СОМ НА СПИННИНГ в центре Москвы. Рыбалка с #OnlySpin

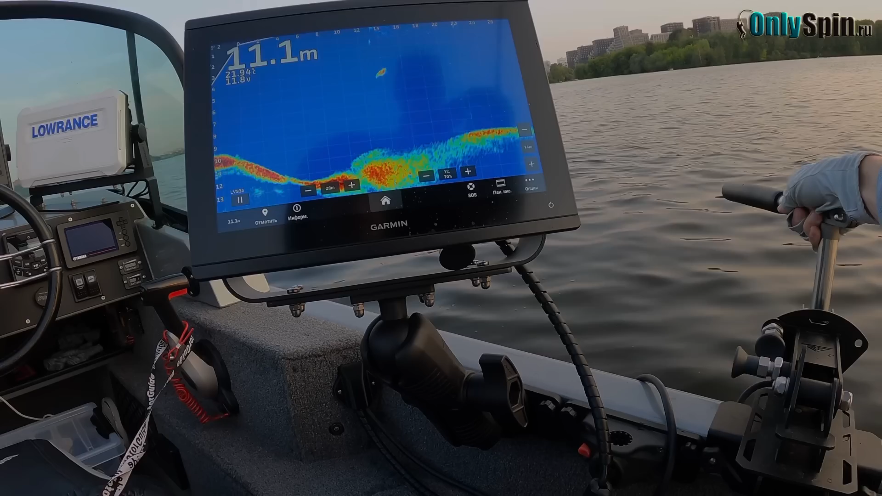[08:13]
On screen: depth 11.1 m
Не попал. Разворачивайся и иди. Это водоем не судака, это водоем с сомов. Вон, прямой.
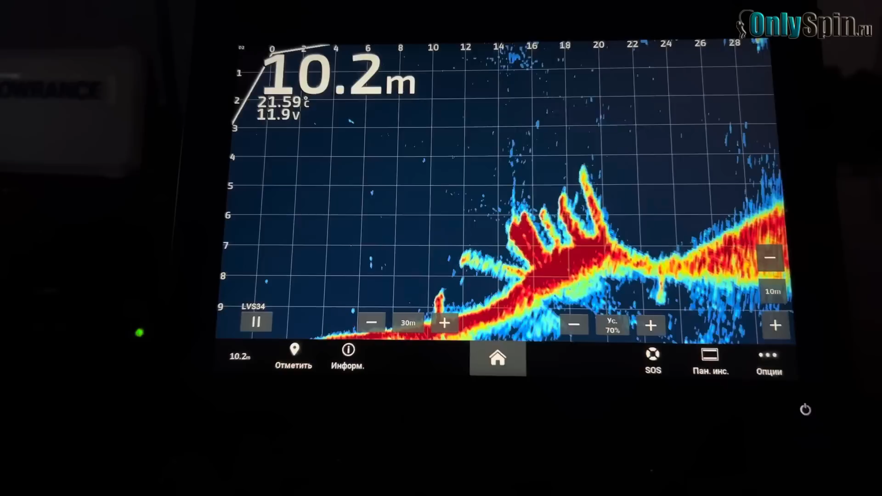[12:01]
On screen: depth 10.2 m, water 21.59°C
Вон она, приманочка. А что? Да, я несколько раз задел прям.